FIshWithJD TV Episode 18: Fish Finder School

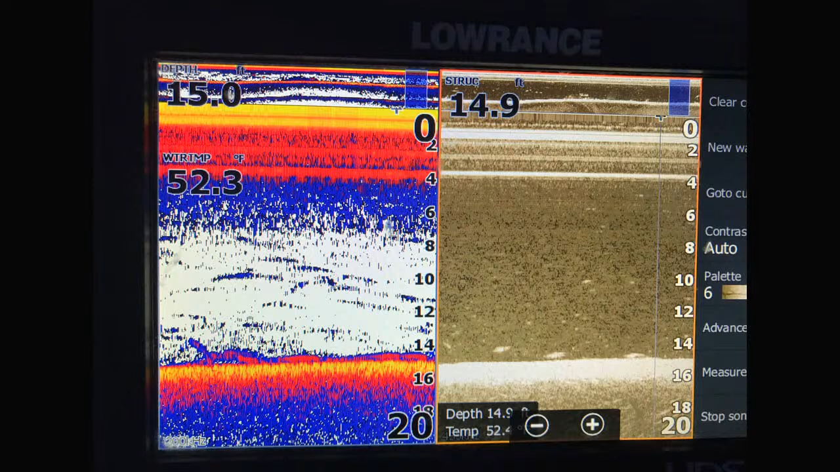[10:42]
And then, uh, kind of, uh, on the left side, it's a little muddy, some kind of red marks that could be fish, not fish, you're not totally sure. Uh, and then you look at compare and contrast it with the other side and go, oh yeah, those, those are fish. And then, uh, here's another one that's, that's pretty interesting.
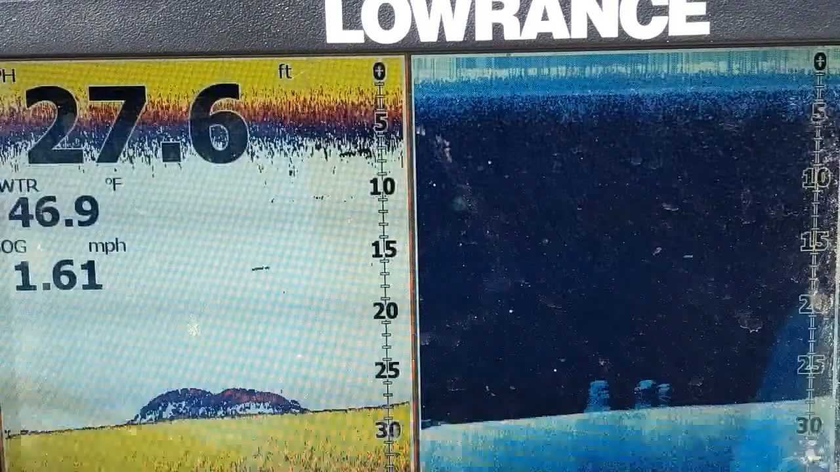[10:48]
On screen: depth 27.6 ft, water 46.9°F, speed 1.61 mph
Um, so on the left, those are pretty convincing looking, almost perfect, uh, uh, arch shapes as fish. And then you look over on the, the structure scan side and what you're looking at are three pilings that just, uh, gave off an echo that, uh, looked pretty fishy on the, uh, the left side.
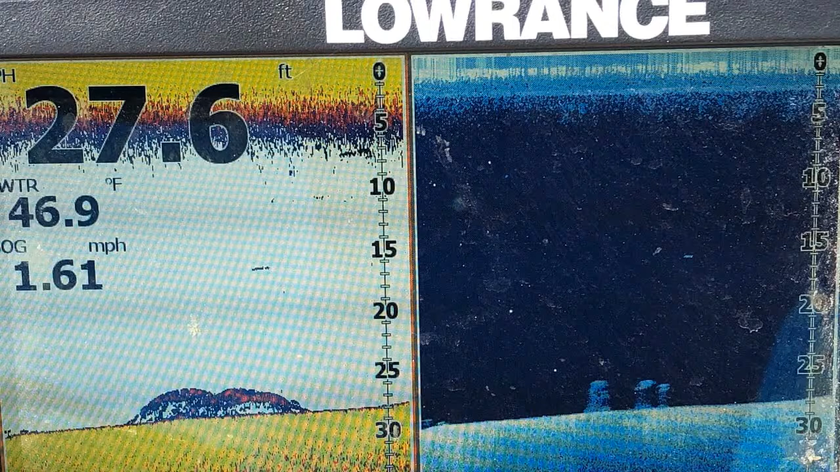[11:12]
On screen: depth 27.6 ft, water 46.9°F, speed 1.61 mph
So, um, I got one more example here. Oh, and this one's, this one's interesting too.
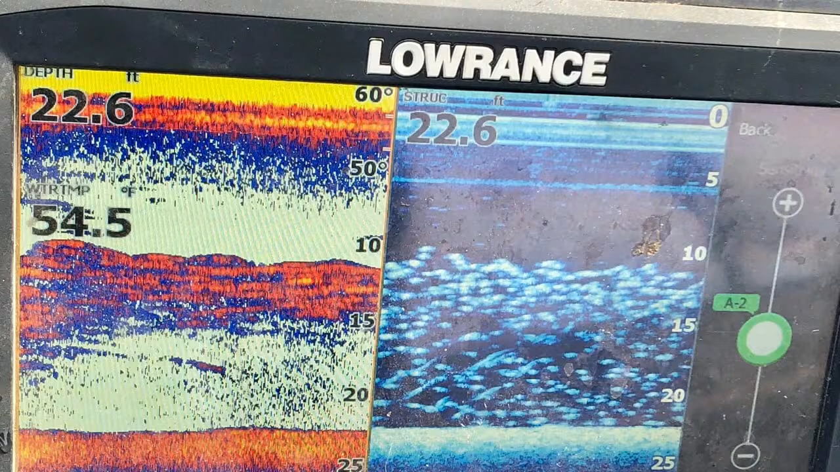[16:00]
On screen: depth 22.6 ft, water 54.5°F
except for the fact that they still have to bite. And I'll show you a prime example.
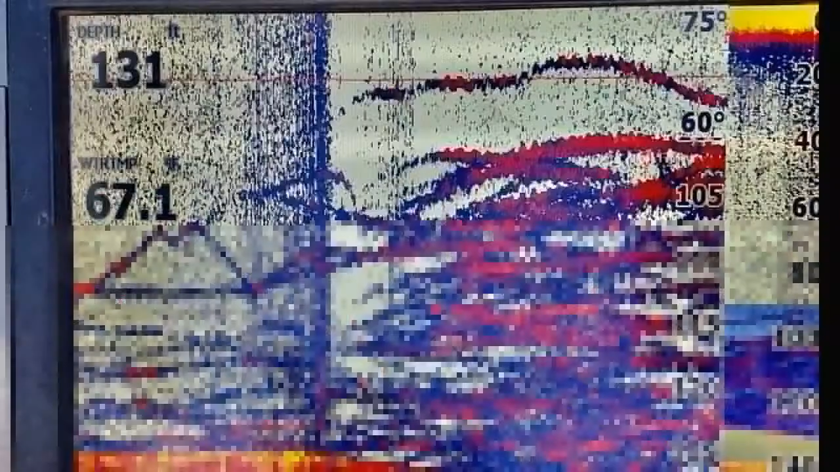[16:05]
On screen: depth 131 ft
Uh, so this was the other day right here. Um, and you can see I've got Mackinac stacked from, uh, about 80 to 130 feet deep and we couldn't get one of those to bite right there. So it doesn't always mean you're going to catch fish, but, uh, anyway, so, uh, a couple more comments here.
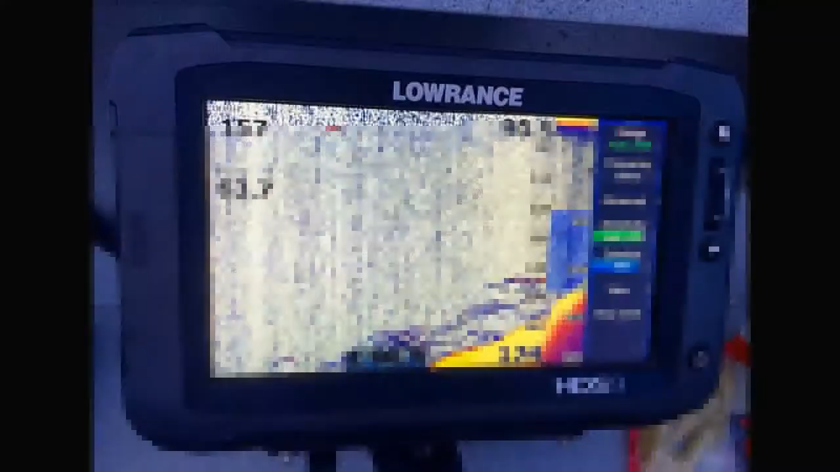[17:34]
So here we go. Perfect arches, right? That's, that kind of looks almost like one of those demo screens. And, uh, what's happening there is I'm putting along at, I don't remember exactly, but, oh, you know, a couple miles an hour. And when you, when you're moving, what's happening is you get those perfect arches because there's, uh, the signal bounces off part of the fish and then at the front of the fish, the middle of the fish and the end of the fish.
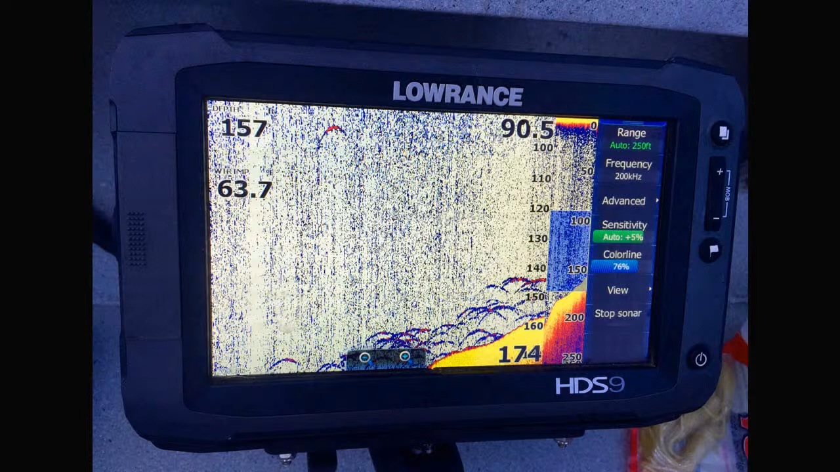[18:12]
And if he's just kind of, uh, hanging loose and you go over them like that, when you're moving, you get that nice arch shape. Now, um, say if I'm not moving, I just stop over this fish. Like I was going to jig on them. They start to, the, the arches start to stretch out a little bit into more like lines.
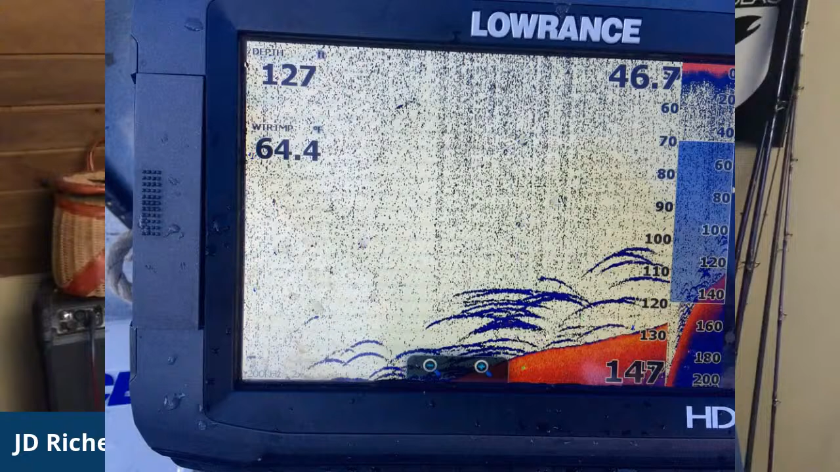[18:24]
And so if those fish aren't moving and I'm not moving, they're just sitting underneath me, what you're going to get is straight lines. And I just showed you this picture, but, uh, there you go. You can see how they go from arches to straight lines, depending on if you or the fish are moving. So, um, if you notice that fish are a straight line under you like that, that either means they're swimming with you. If you're moving or you're stopped and they're stopped so, um, that you don't always have to have the perfect arches.
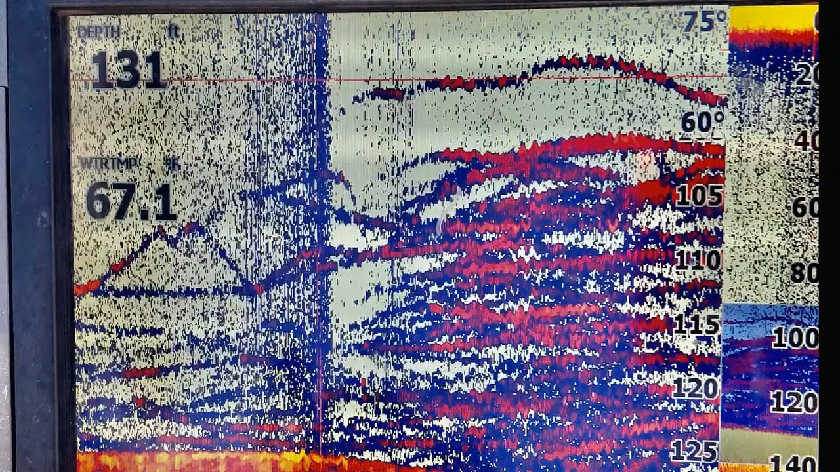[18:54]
On screen: depth 131 ft
And here's, here's another example of, uh,
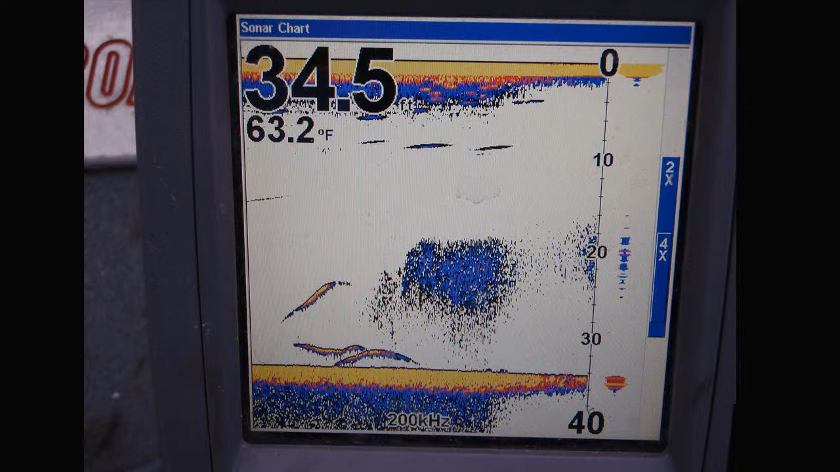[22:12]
On screen: water 63.2°F
spooning for fish like this in this situation, I'm going to try to go a little below the bait ball or just on the top edge of it. The, um, in this case, seeing those fish right there, um, I'm going to fish right below it, um, instead of right in the middle of it. But I think if, if you put your, your, your bait right in the bait ball, uh, sometimes, uh, you know, the, the predators can't, can't see what's going on. So, okay. Here's another similar one.